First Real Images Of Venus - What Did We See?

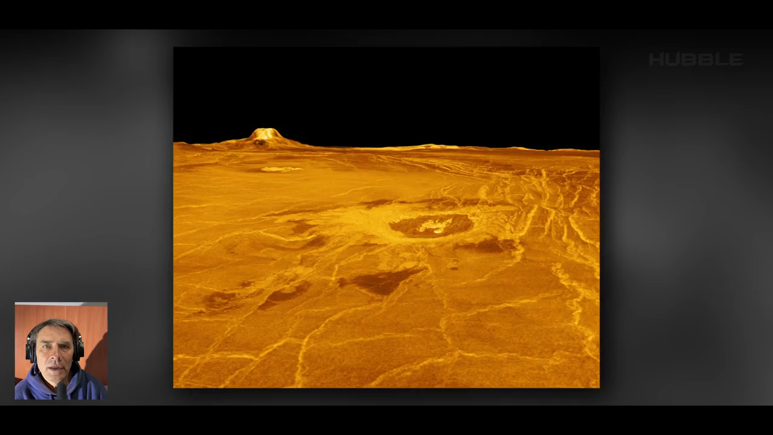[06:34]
and multiple ridges, including the largest ridge on Venus, the Maxwell Mountains, about 11 kilometers high.
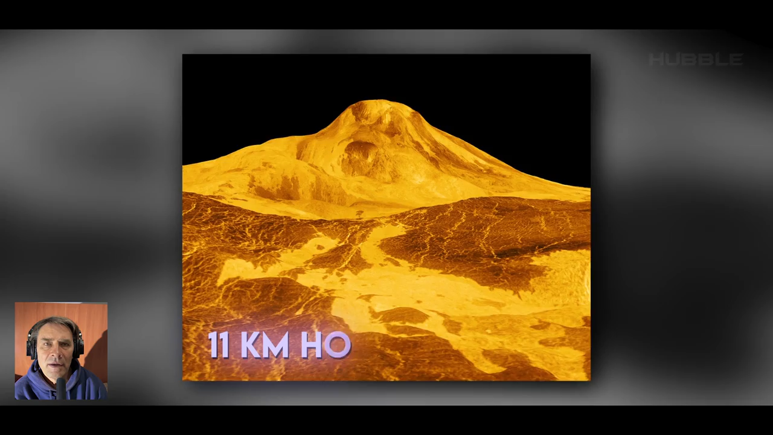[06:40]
For comparison, the highest point on Earth is Mount Everest, whose height is slightly less than 9 kilometers.
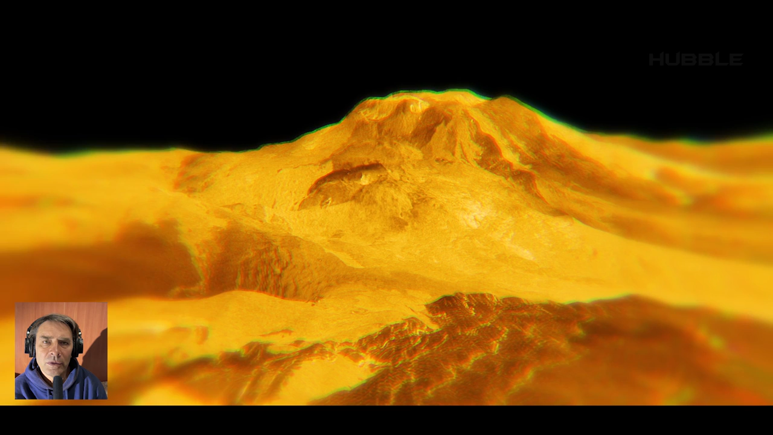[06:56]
The temperature here does not rise above 380 degrees Celsius,